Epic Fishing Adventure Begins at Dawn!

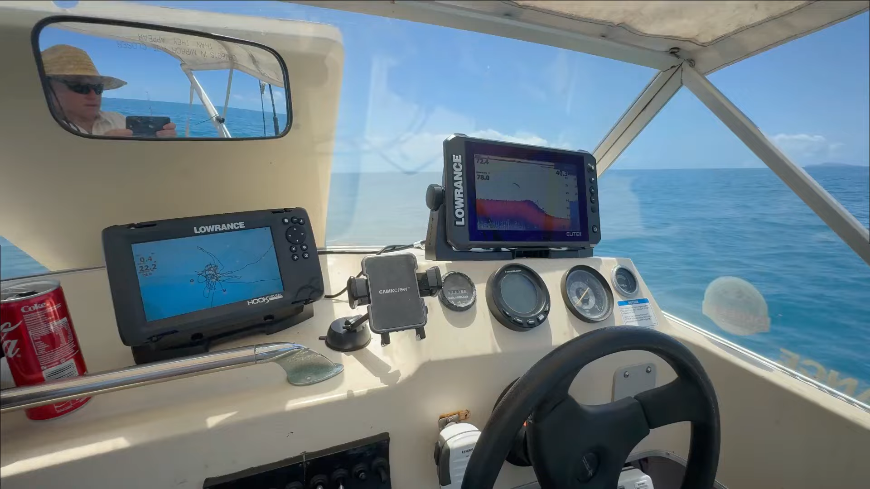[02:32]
So this is my new sounder set up. That's my old one. The Lawrence Hook Reveal. That's having a major problem and it hits about 40 metres. It just loses the bottom. It just loses everything. But maps and everything works well. Other than that it's working well now in 22 metres. And this is the new one.
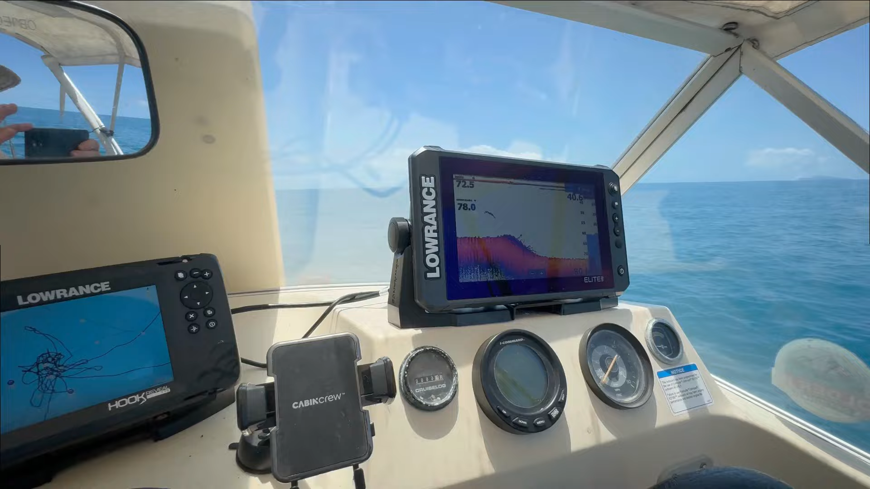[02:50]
The new Lawrence Elite Touchscreen. And it is beautiful. This is a great screen. Great picture. Fish on the screen there now.
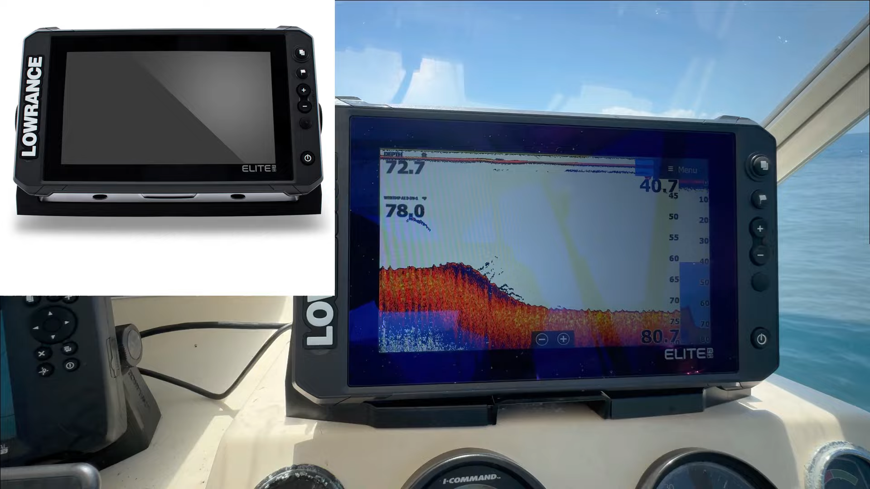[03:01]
Right in front. So now I've got two. One for my maps. And one to find me all the fish. We'll see how that goes. Let me know what your set up is. Have you got similar? Anyone got double Lawrence?
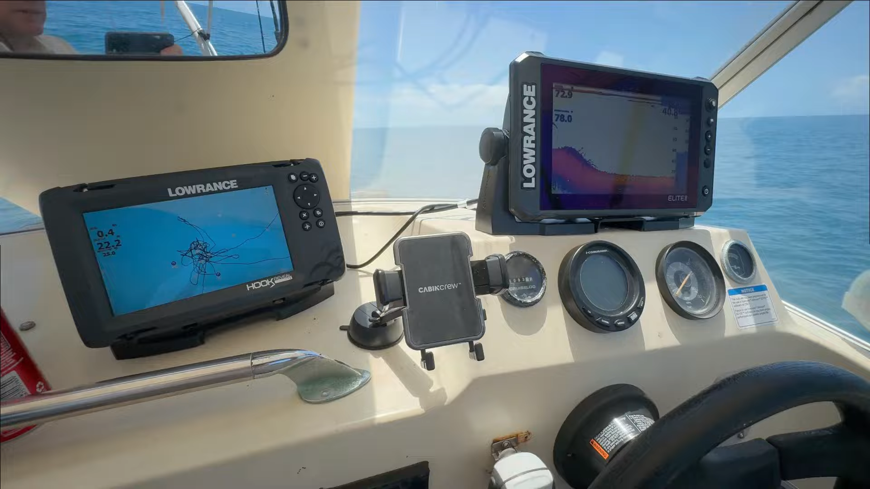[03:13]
So Leanne and I are in the gap between Keswick and St Bees. There's a channel that runs through there.